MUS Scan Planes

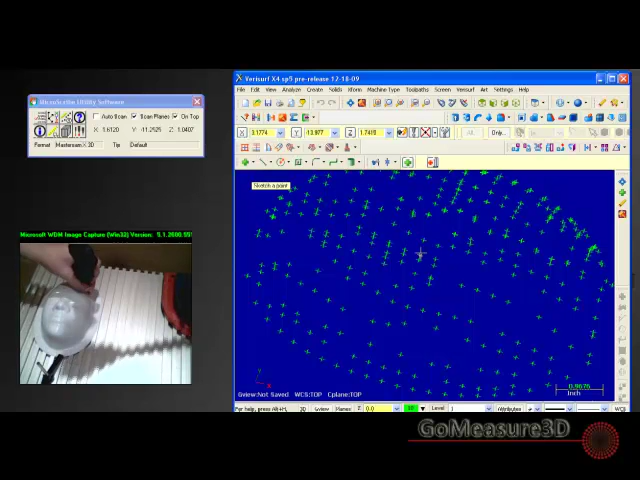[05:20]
need to get some surface information let me finish this a little bit of
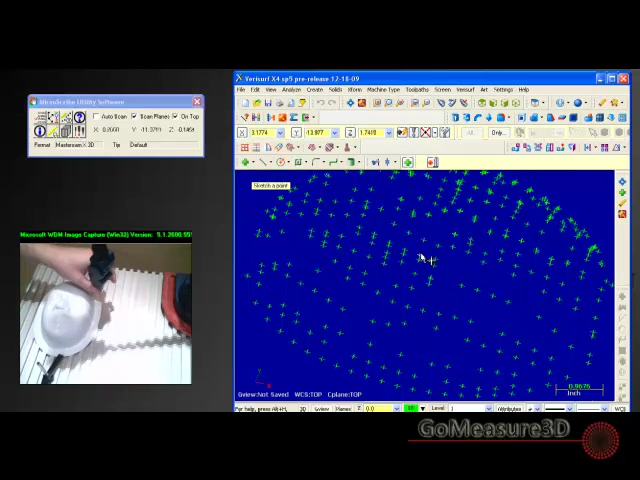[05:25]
scrubbing up and I'll give you an idea of what this point cloud is looking like
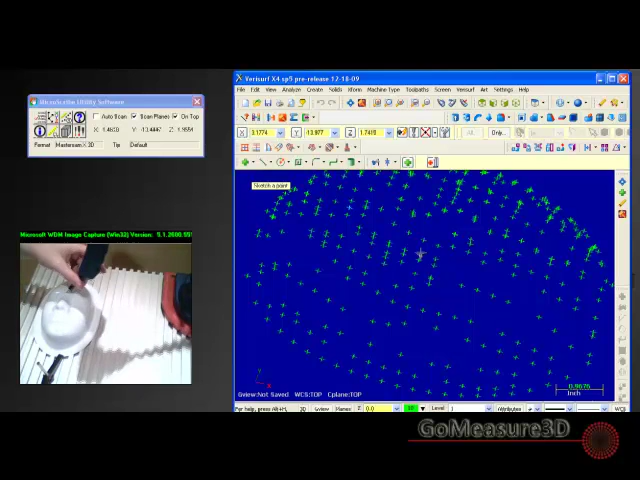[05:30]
so we probably want to spend more time and get more point density but this will give you an understanding of what scan planes is all about
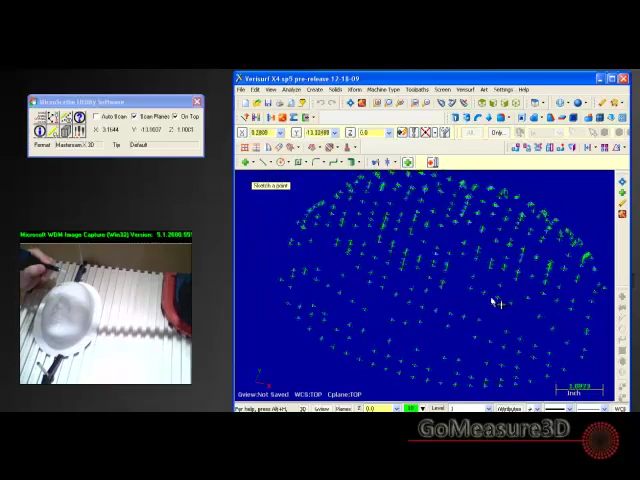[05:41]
so there's a beginning understanding of the that point cloud like I said the nice thing about this point cloud is it is it's very linear so these points are all based on a 2d